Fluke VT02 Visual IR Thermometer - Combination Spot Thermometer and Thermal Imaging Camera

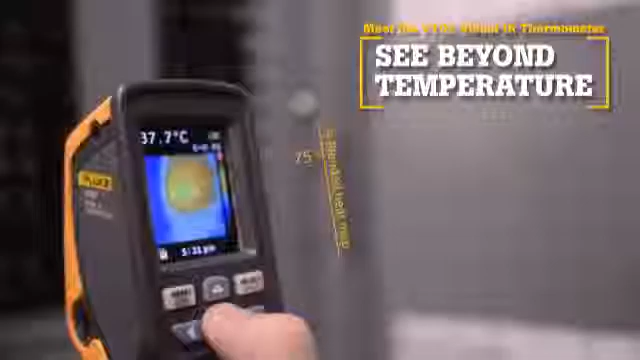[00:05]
Now there is a new tool category, Visual IR Thermometers.
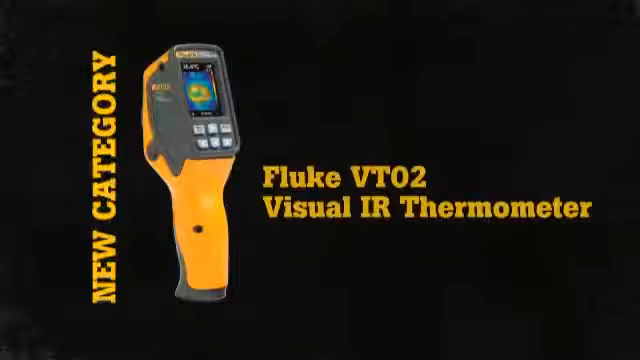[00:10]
By taking thousands of measurements per second,
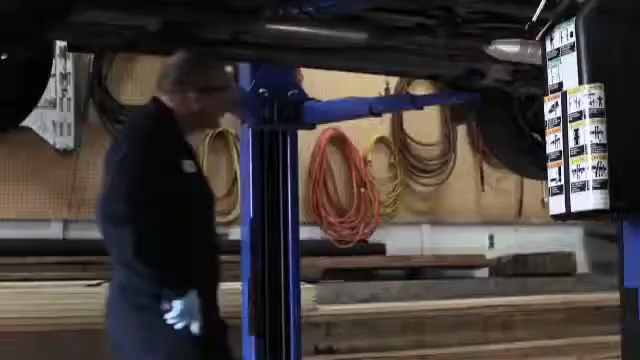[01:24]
Fourth, compact and intuitive.
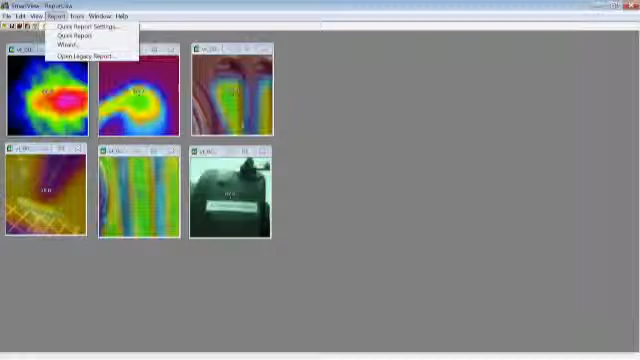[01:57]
Then easily create professional reports using the Report Wizard or you can create your own reports from scratch.